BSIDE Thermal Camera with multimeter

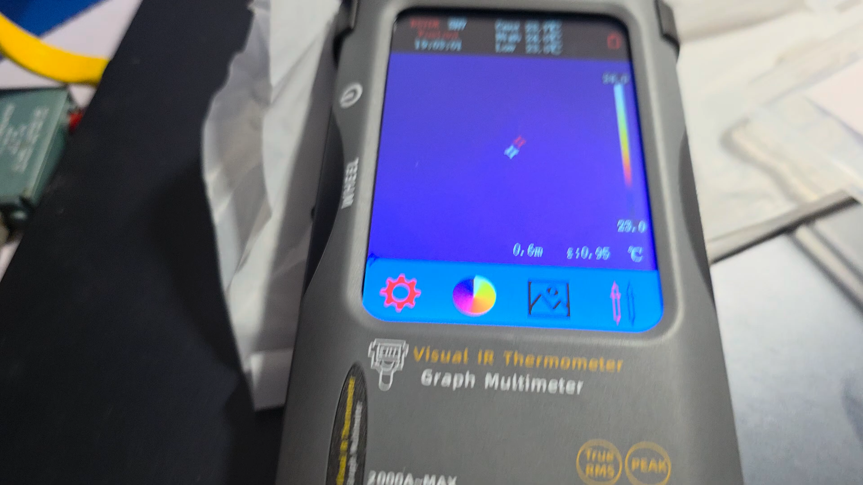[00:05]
all right I'm going to make a fast review of this thermal camera with a multimeter
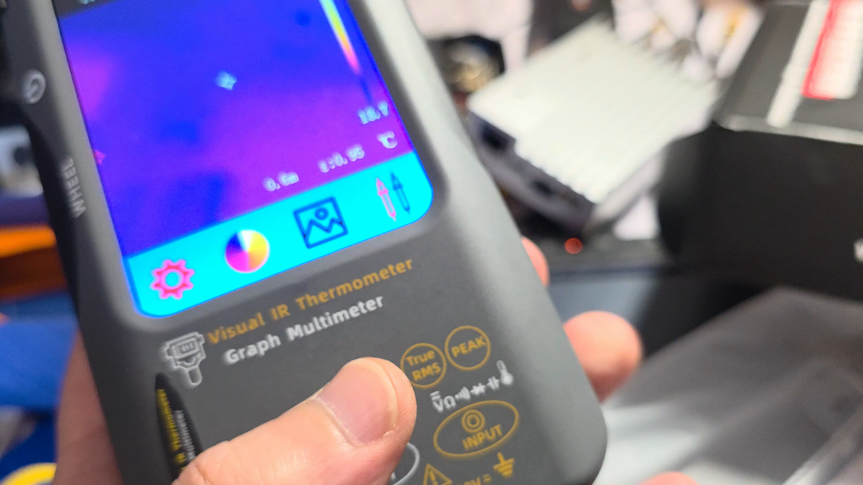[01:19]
nice surface or feeling of the plastic the camera
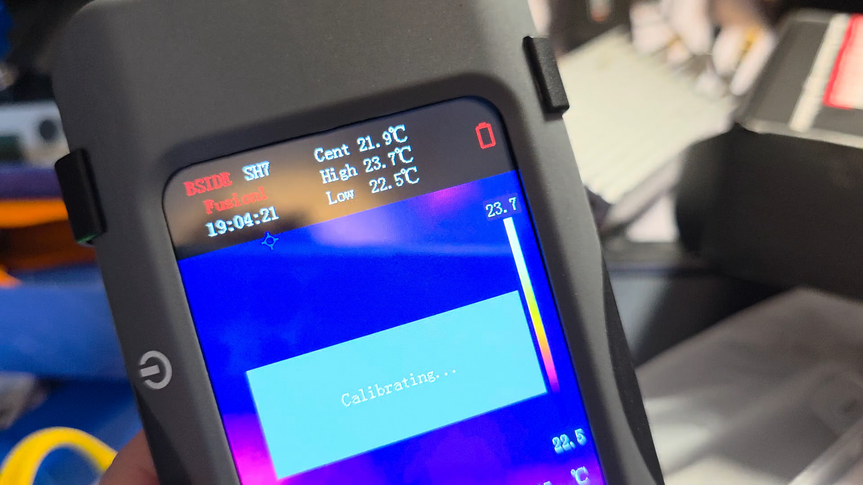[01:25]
On screen: spot 21.9°C
I'm sorry is infrared they are good cameras the 20
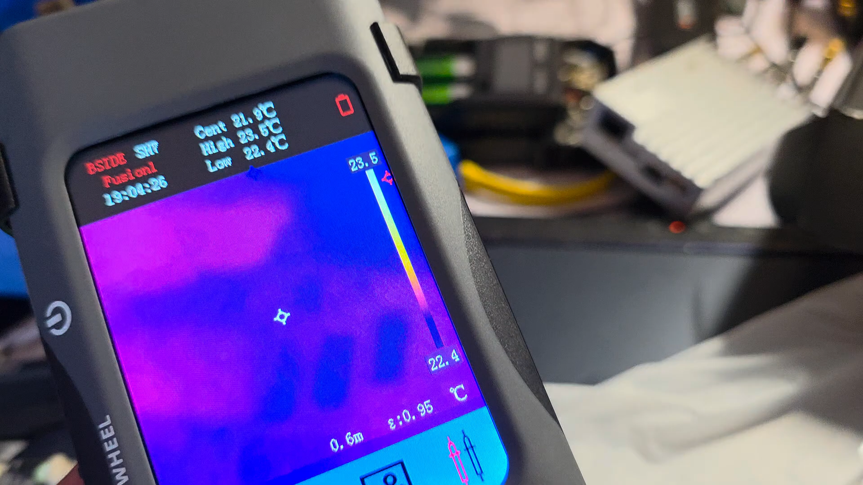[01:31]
On screen: scale top 23.5°C, scale bottom 22.4°C
you say the 20
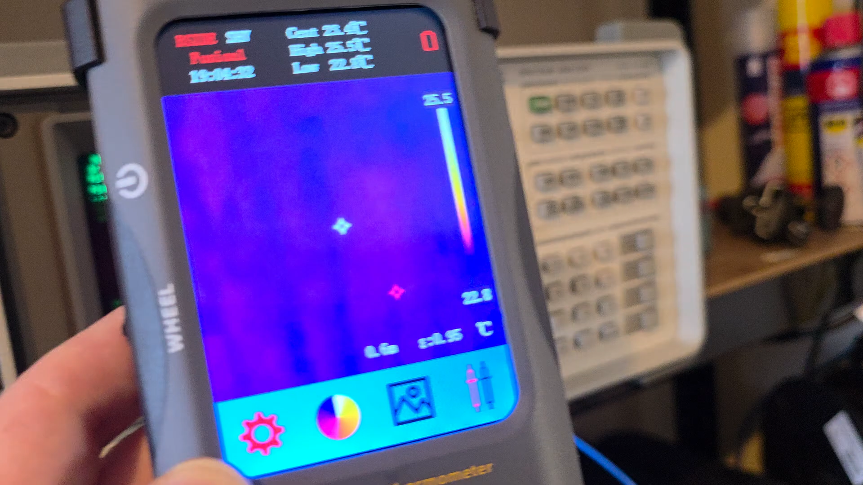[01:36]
the 25 earths are real what is not real is the resolution I have here
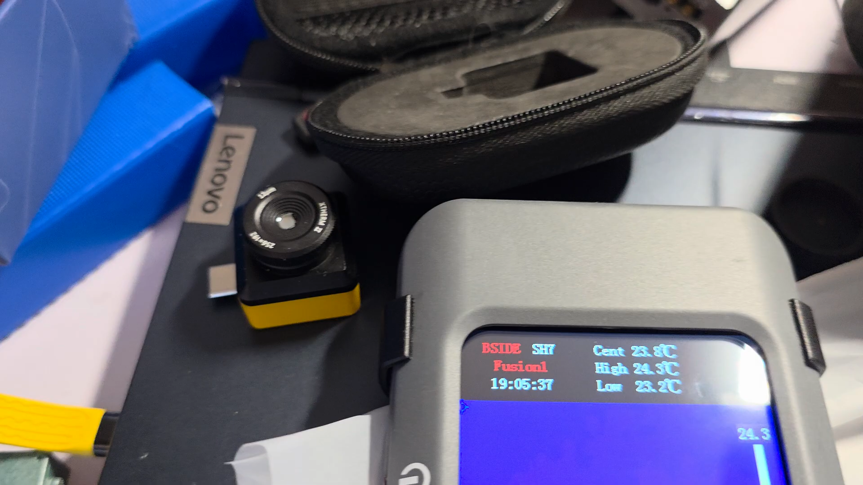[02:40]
and this in theory is 320 by 320
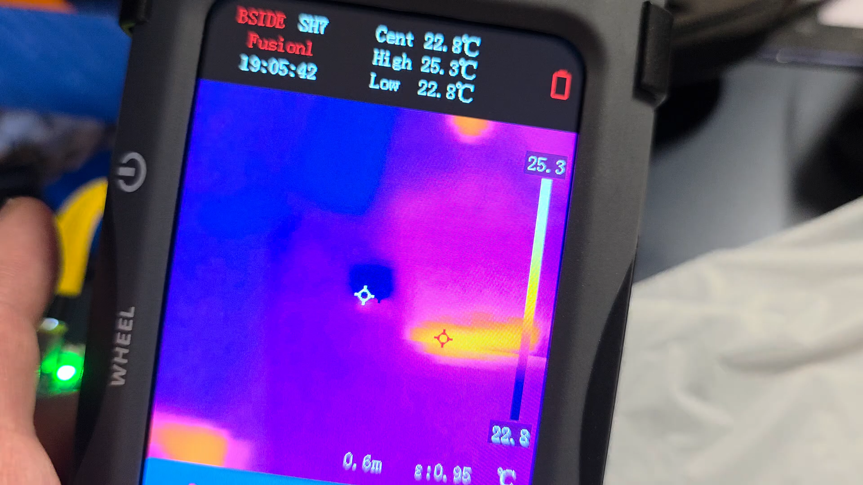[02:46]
On screen: spot 22.8°C
and I have for it has a
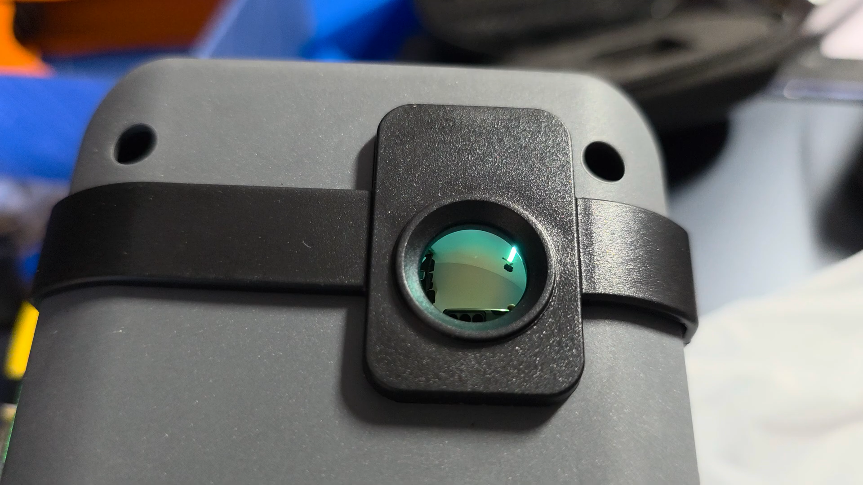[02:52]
adapter it's a option that is macro lens like should be that one this has this is a adjustable focus so you can
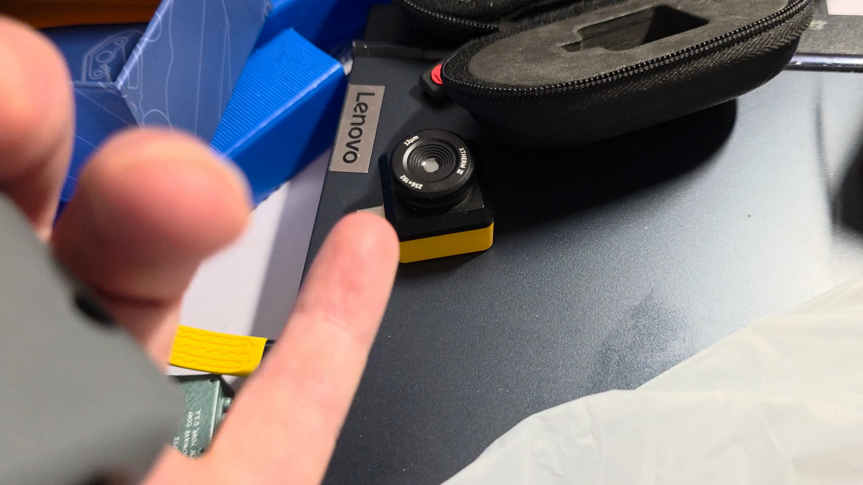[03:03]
do infinite and micro so
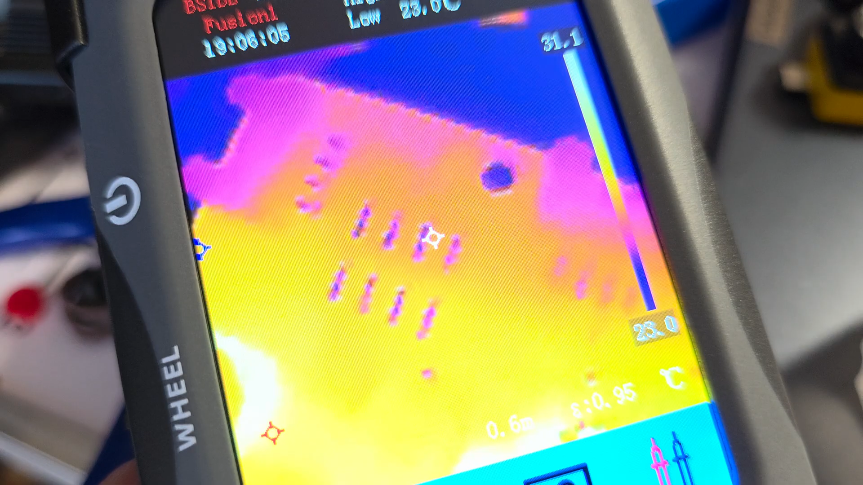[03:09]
well the lens in a certain distance
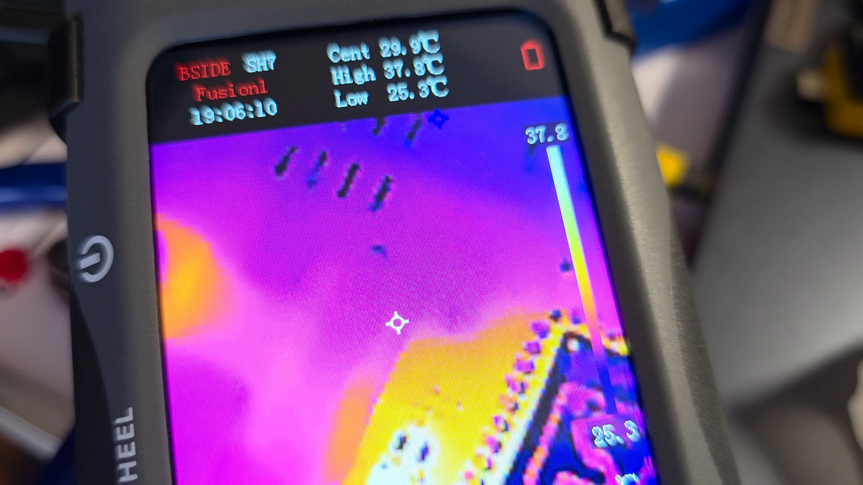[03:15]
On screen: spot 29.9°C, max 37.8°C, min 25.3°C
get close is able to focus but not as close like that one